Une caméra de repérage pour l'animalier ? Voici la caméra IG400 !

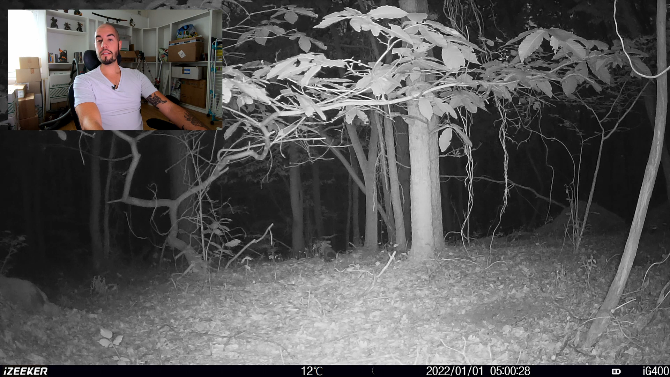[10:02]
Ouais, ça pour moi, c'est une martre. Et vous savez pourquoi je l'ai mis là-bas, la caméra ? C'est parce que j'étais persuadé qu'il y avait ce type d'animaux, ce type d'espèces qui était sur place parce qu'il y a vraiment... Ça ne se voit pas forcément dans la vidéo, mais il y a pas mal de pins. Et donc, c'est possible que ce soit la martre des pins. Elle n'est pas si vite. Le déclenchement s'est fait un peu tard. C'est dommage. Ici, il y a un lièvre.
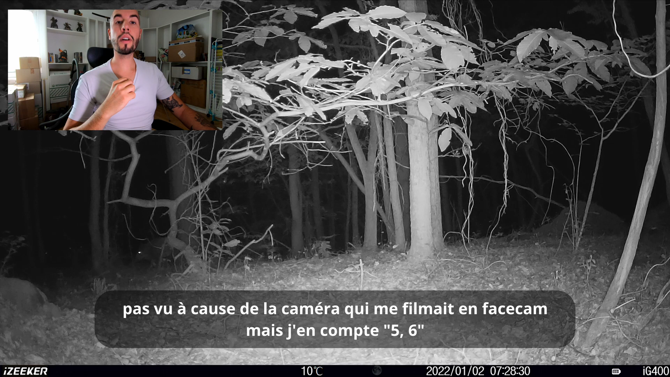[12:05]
J'en compterais deux. Pour moi, il y a deux sangliers.
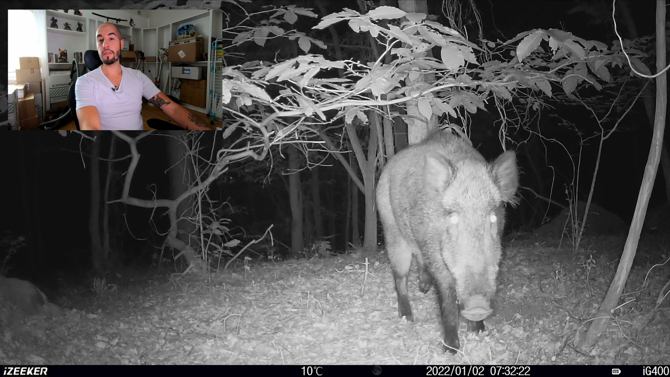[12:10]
Ici, vous avez du coup un bon pépère qui est curieux. Peut-être un mâle. Vu les poils plus bien, on dirait que c'est des poils plus bien qu'on voit. Donc, c'est sans doute un mâle. Ah, là, c'est allé très vite ici.